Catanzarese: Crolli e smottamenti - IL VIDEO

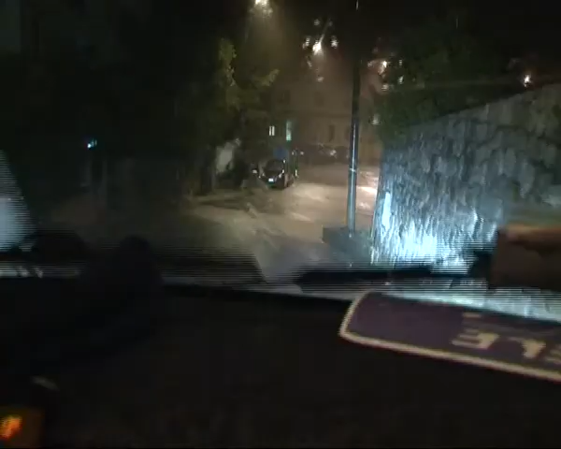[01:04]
Strade allagate invase dal fango nei centri del Basso Ionio. I disagi maggiori si sono registrati a Guardavalle dove alcune frane hanno interrotto l'arteria che collega il centro storico.
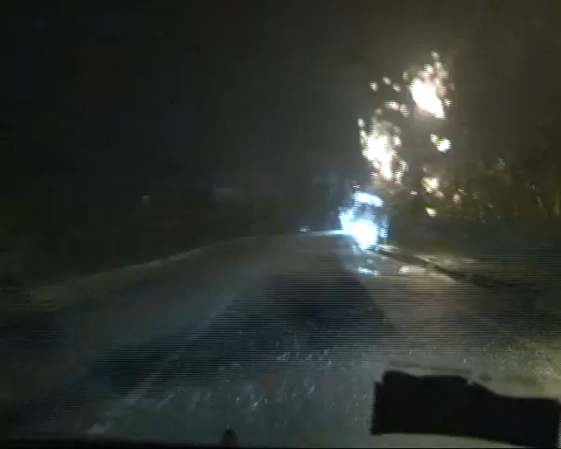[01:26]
Sant'Andrea Ionio e San Sostene come di solito accade dopo qualche ora di pioggia.
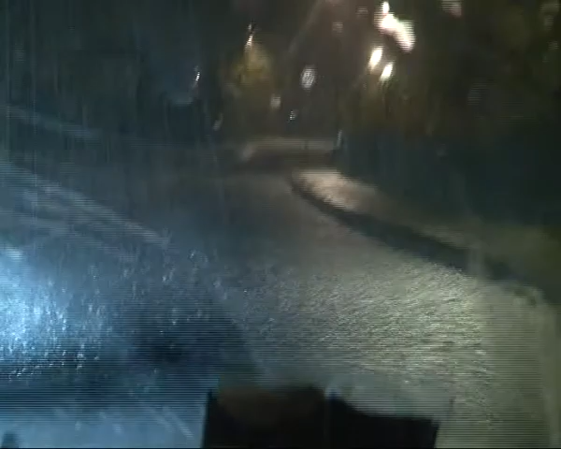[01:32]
Precipitazioni intense, torrenti ingrossati e smottamenti anche a Catanzaro e nel suo Interland. Nel quartiere Cavita uno smottamento ha isolato di fatto circa dieci famiglie. Appena scattato l'allarme sul posto sono intervenuti i vigili del fuoco e gli operai della provincia che hanno predisposto la chiusura dell'arteria in attesa che nella giornata odierna si possa procedere alla messa in
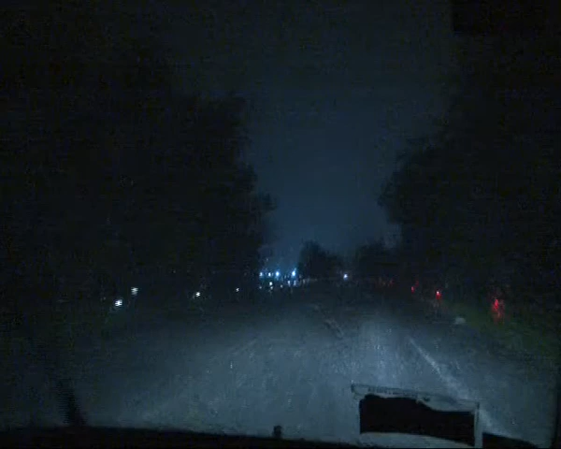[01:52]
sicurezza del costone per permettere così alle persone che al momento della frana si trovavano fuori di poter rientrare nelle proprie abitazioni. Anche a Catanzaro oggi scuole chiuse, decisione presa nella tarda serata di ieri dal primo cittadino Sergio Abramo dopo la rottura dell'acquedotto di Santa Domenica. Oggi potrebbero dunque registrarsi dei disagi nelle zone servite dall'acquedotto, Gagliano, centro storico e parte del quartiere Lido.